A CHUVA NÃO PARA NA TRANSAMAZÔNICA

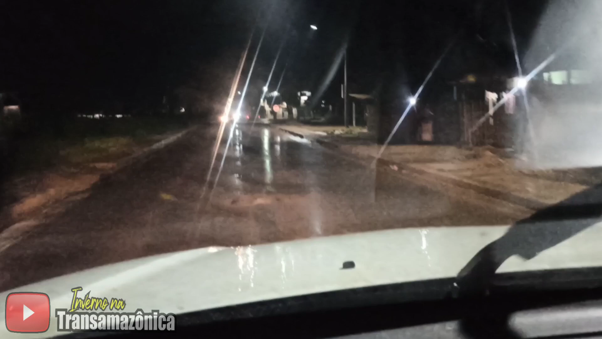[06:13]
E provavelmente em toda a região de Uruará, Rurópolis. Já olhei aqui no aplicativo nosso aqui do tempo, né? Muita chuva. E vamos seguir agora sentindo o Uruará. Se tiver algum embaçamento aí, vamos mostrar pra vocês.
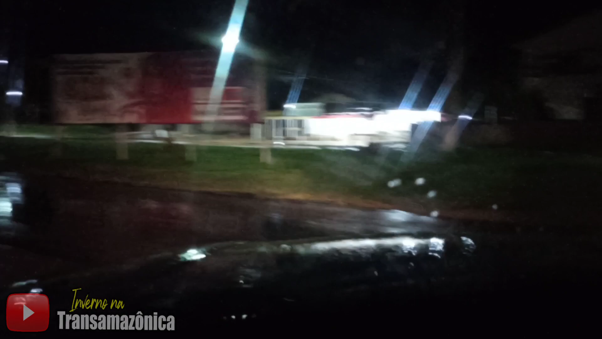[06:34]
Vou tentar mostrar, né? Já são mais de sete da noite.
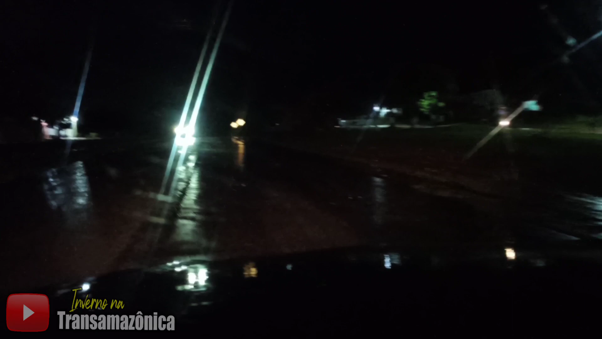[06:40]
Então já está bem escuro. Então, talvez não fiquem bem visíveis os vídeos aí. Beleza? Vamos lá.